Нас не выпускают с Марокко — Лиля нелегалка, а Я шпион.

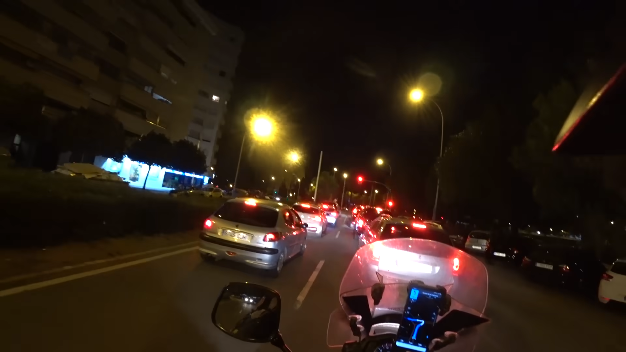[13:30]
Севилья. И у меня, кстати, почему-то не работает одна ручка подогрева. Интересно. А почему так? Севилья. Все такое сразу аккуратненькое, чистенькое, современное, вкусно пахнущее.
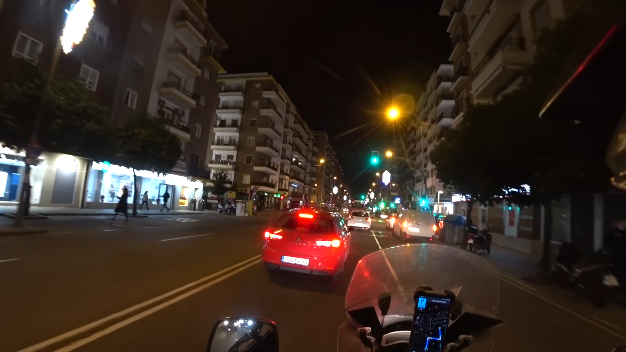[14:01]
Множество плюсов. Дорогое. Вроде здесь. Оказывается, такой маленький поворотик.
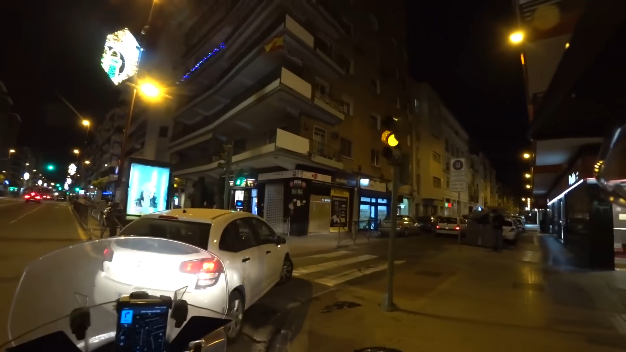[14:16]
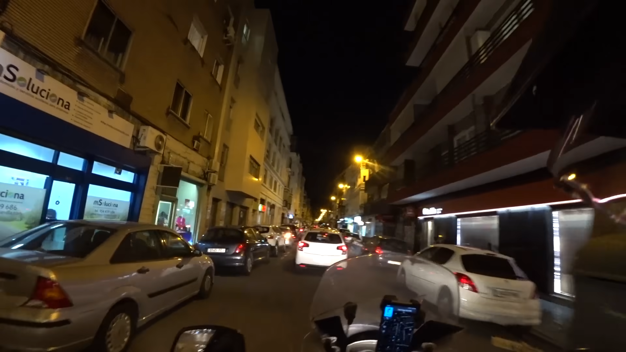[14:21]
Стройка, если есть, то аккуратная, да?
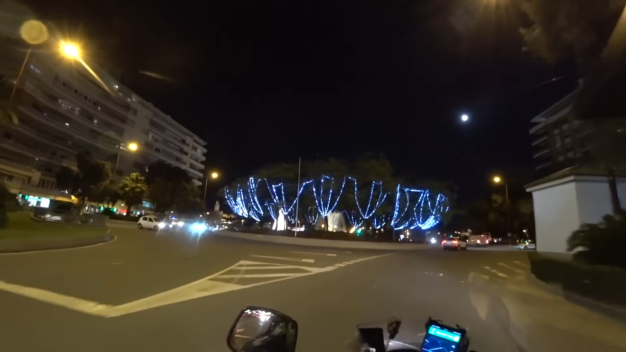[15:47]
Как прикольно! И фонтаны, и елка.
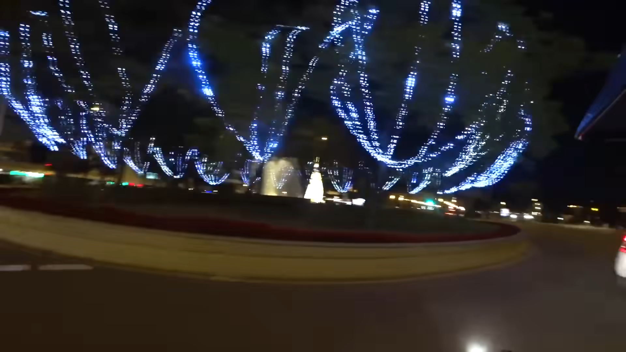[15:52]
Ну разве это не прекрасно, друзья? И мы с вами в Испании.
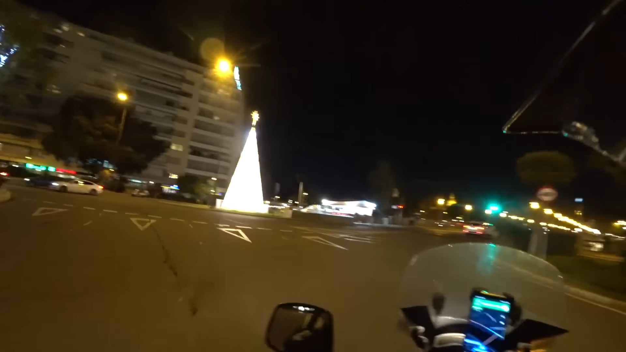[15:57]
Ух, какой замок интересный.
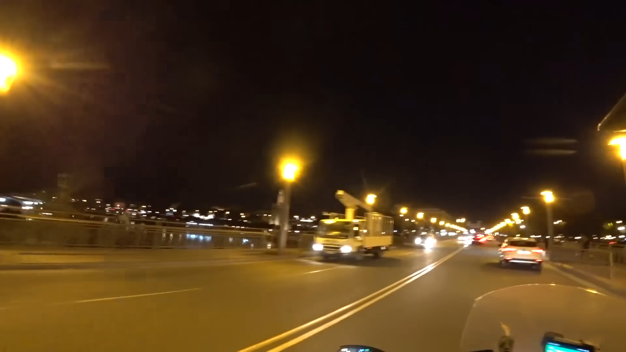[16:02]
И яхты. Не, это лодки просто, ладно.
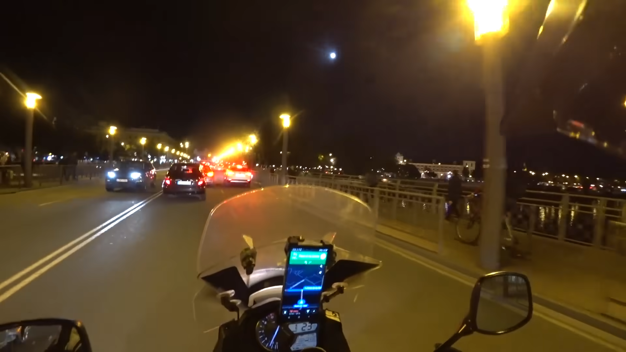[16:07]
Обмануть вас хотел, но все равно замок какой-то. Большой, кстати, очень город.
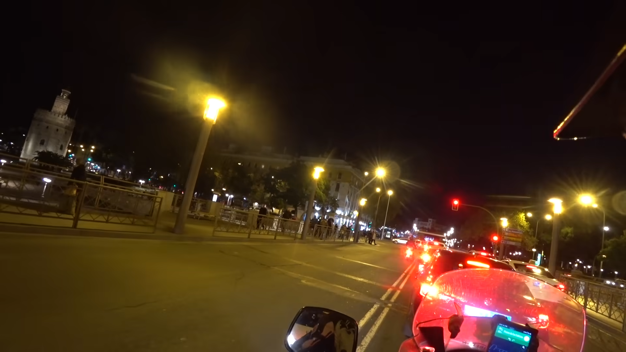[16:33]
Что-то я уже забыл, как в Испании можно. Вот это у нас строения такие пошли.
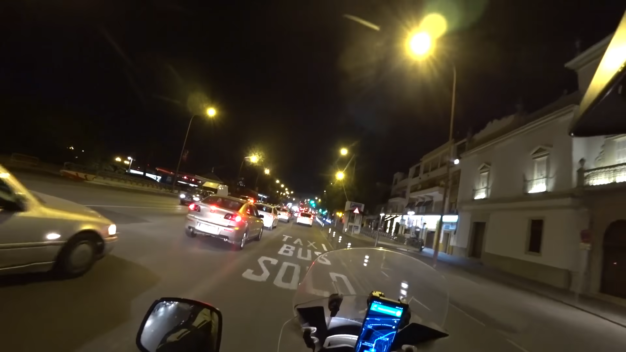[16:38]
Прикольненько так.
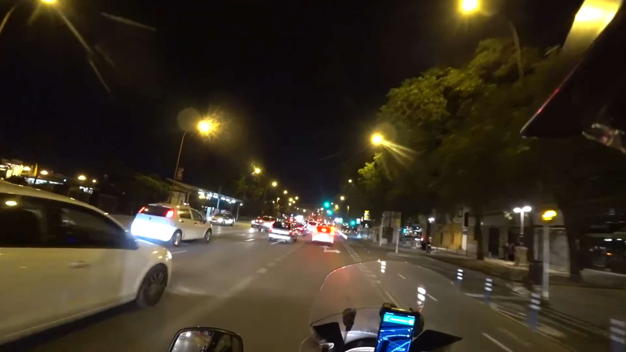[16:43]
Город такой аккуратненький. Да, и мост такой хорошо так украшен, светится. Вообще, все четко. Люди греются. Ах, сейчас бы повеселиться бы там.
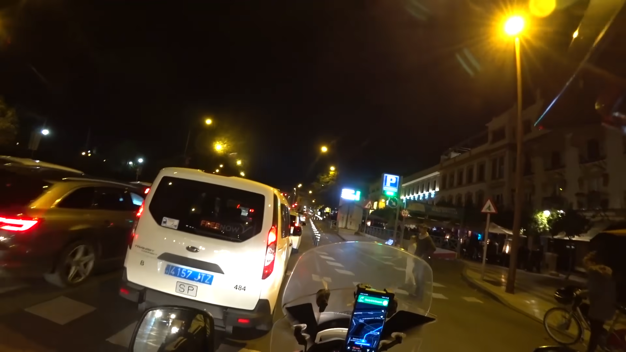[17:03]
Какую-нибудь пьяную вишню выпить, да?
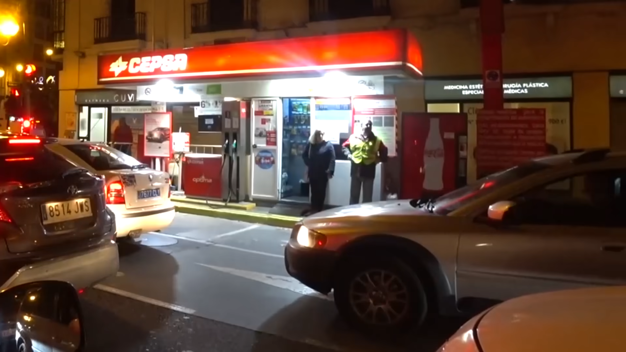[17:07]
Не, ну это тема, да? Такая заправка. Раз тебе и все. 95-й, пожалуйста. Вот молодцы, а? У нас бы хрен бы разрешили. В центре города заправка. Если бахнет, так бахнет.
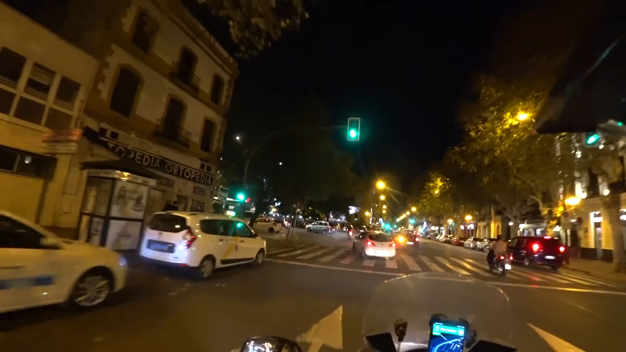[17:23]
Так, нас опять выводят на центральную улицу. Что-то мне с навигацией сегодня.
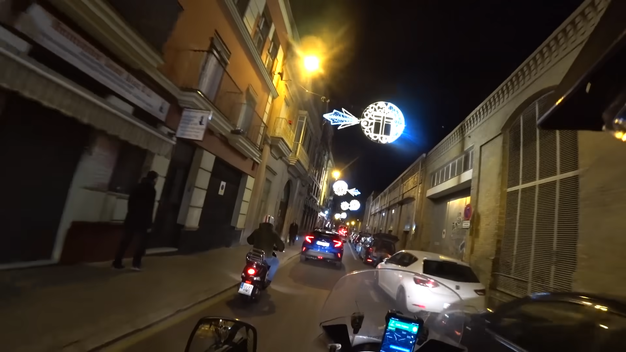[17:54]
Вот и тебе сразу экскурсия. Центральная улица.